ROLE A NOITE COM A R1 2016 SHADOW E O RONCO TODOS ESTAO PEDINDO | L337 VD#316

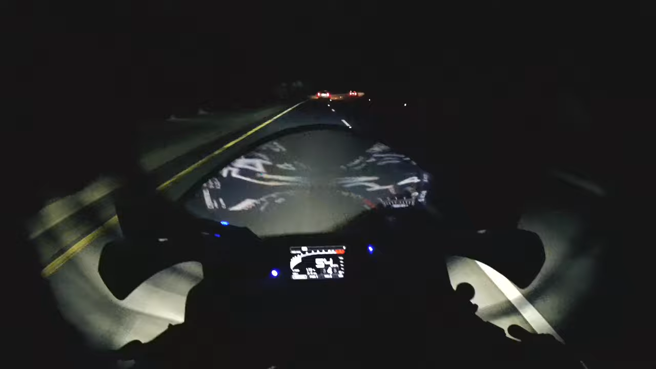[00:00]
E aí, cambada de YouTube, tranquilo? Vídeozinho de noite aí, pra estrear. Ó o painel ligado. Mostrar um pouquinho ela à noite. Não é normal a gente andar à noite aqui, porque... Já são 8h35.
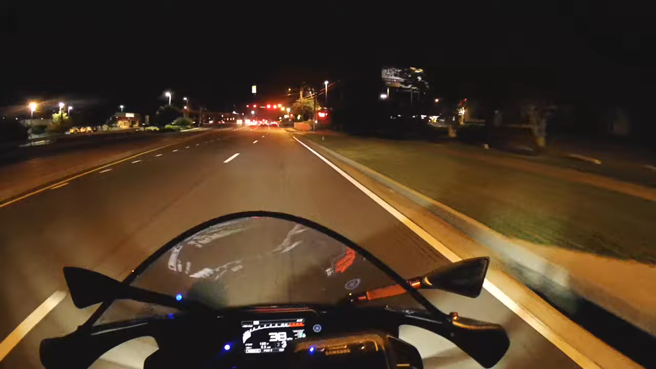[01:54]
Pra mostrar ela pra vocês à noite.
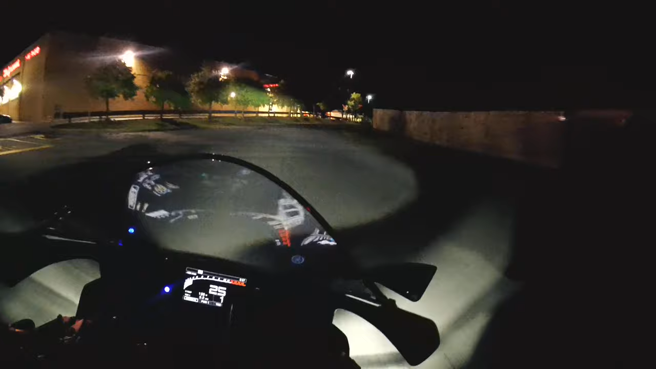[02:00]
Deixa eu mostrar ela aqui rapidinho pra vocês. Ela à noite, como é que é. A frente dessa moto à noite, velho. Tá de sacanagem comigo, né, bicho?